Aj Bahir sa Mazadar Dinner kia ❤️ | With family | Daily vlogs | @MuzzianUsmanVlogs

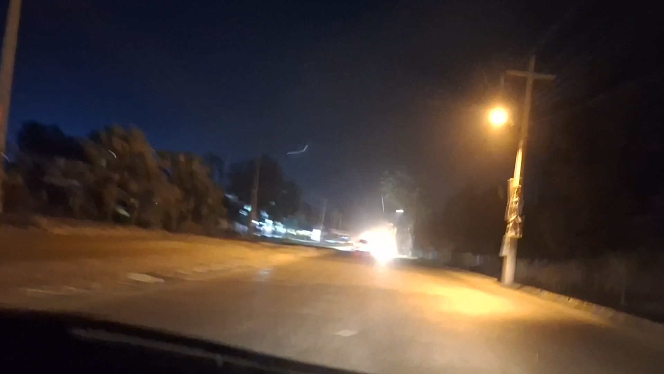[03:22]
لیں جی اب ہم کھانے وانے سے فری ہو کے اور لانگ ڈرائیف کرتے ہوئے گھر واپس جا رہے ہیں ویدر تو بہت اچھا ہوا تھا موسم بھی اچھا تھا تو ہم نے کہا چلیں اچھی سے ایک لانگ ڈرائیف بھی ہو جائے پھر گھر جا